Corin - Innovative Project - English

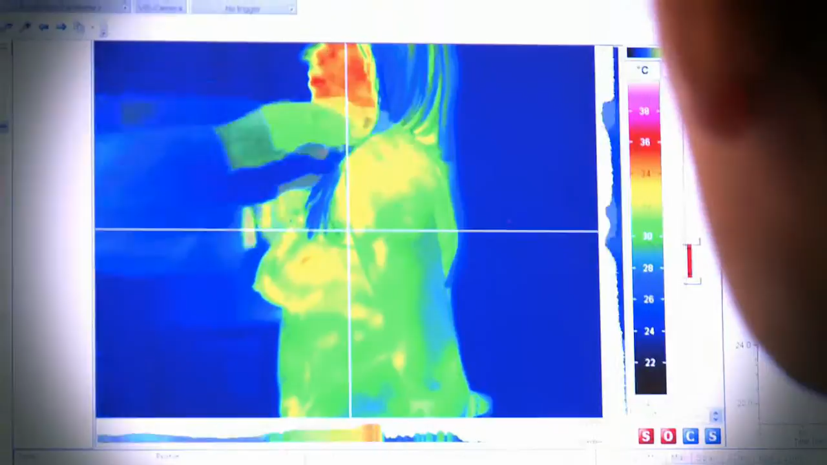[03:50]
computer systems to compare the results with computer simulations. It was a success. The colors that appeared here are the colors of the body temperature,
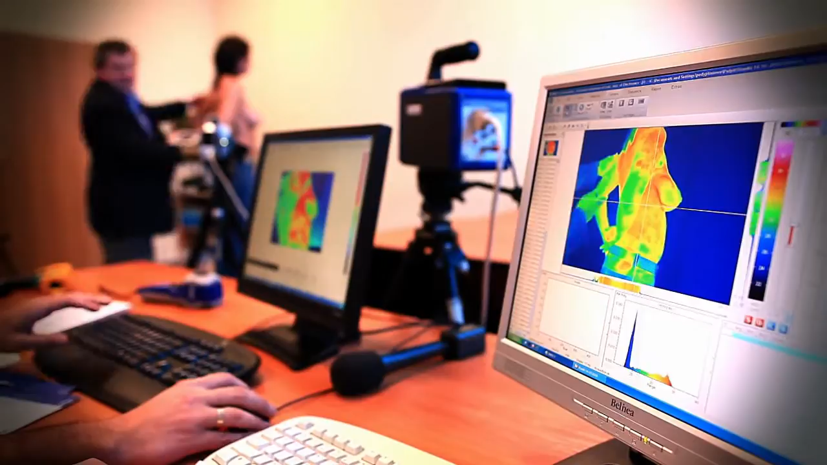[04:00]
that is, where there is a lot of pressure, where there was friction between the surface of the bra and the body.
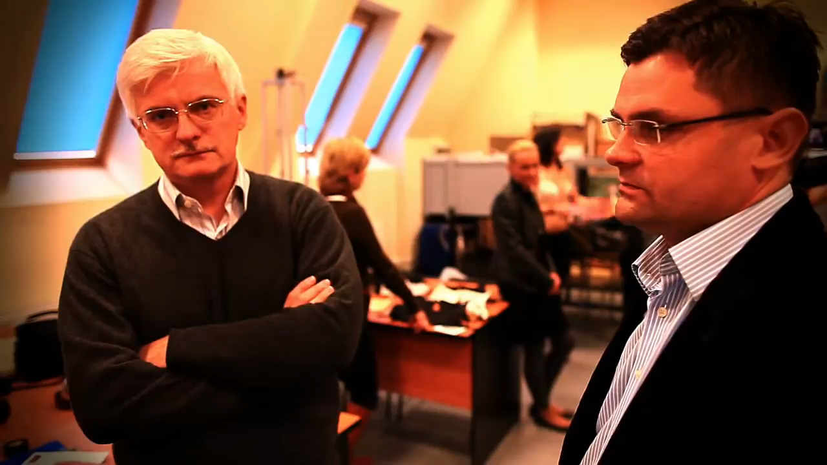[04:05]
The color is red, that is, the temperature is higher. The pressure caused by a bad choice of a bra caused increased pressure on the body,
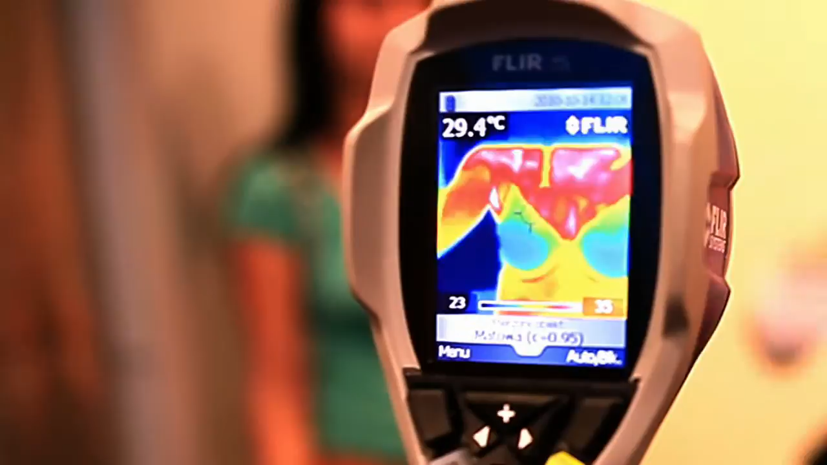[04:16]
On screen: spot 29.4°C
which is shown here by a red color.
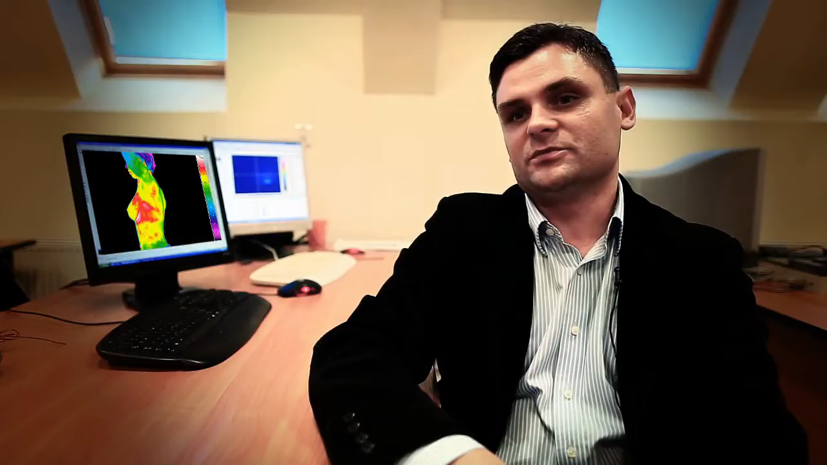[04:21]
In numerical studies, we showed that too small a bra causes too much pressure on the body,
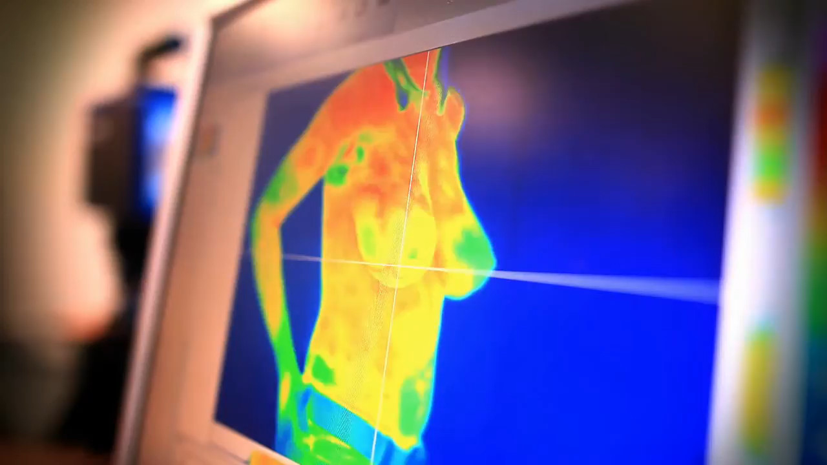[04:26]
and at the same time it is quite dangerous for women.
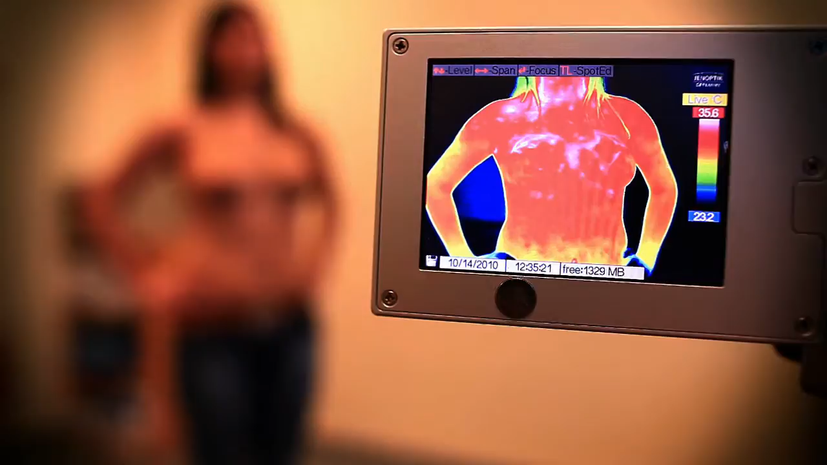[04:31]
The ThermoVision turned out to be a useful method here
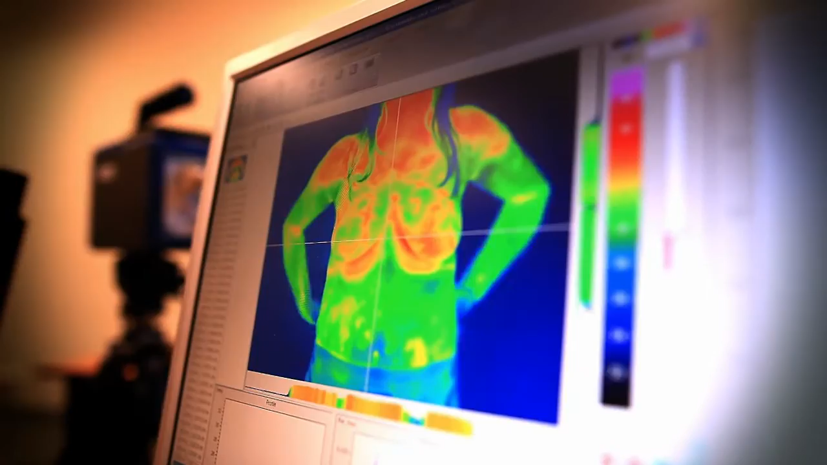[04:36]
to visualize changes in blood supply and thereby the changes of
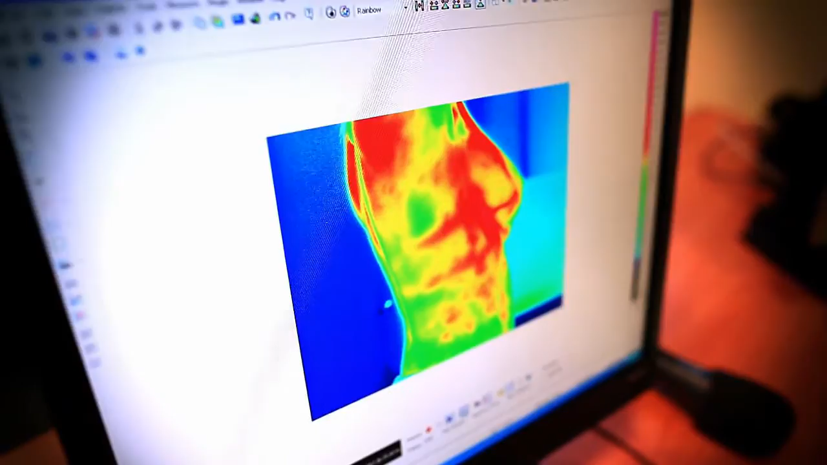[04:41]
the temperature of the skin of the mammary gland.
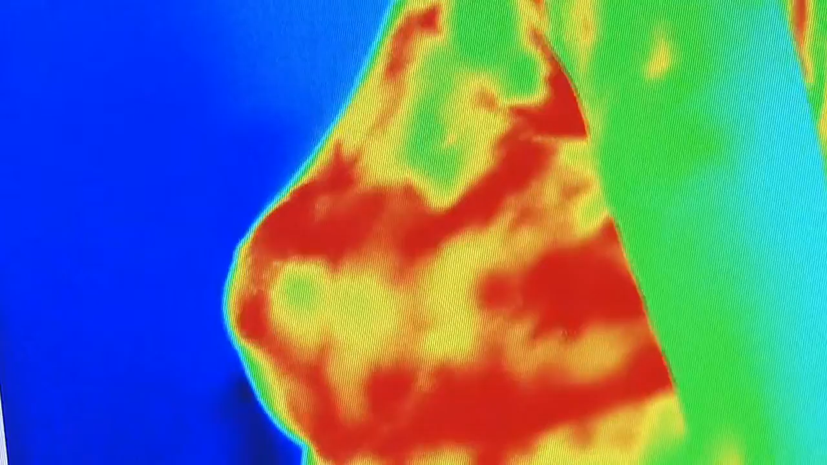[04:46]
From our experiments, we have clear evidence that wearing tight bras causes large temperature differences within the skin of the breast.